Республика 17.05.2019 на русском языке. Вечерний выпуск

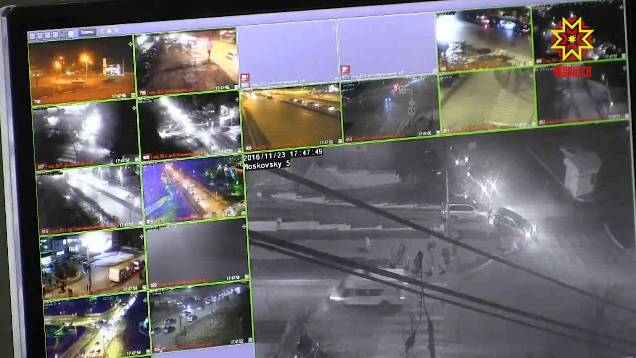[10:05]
установленного возле торгового центра на улице Ленинского комсомола в Чебоксарах, на скорости проехал легковой автомобиль.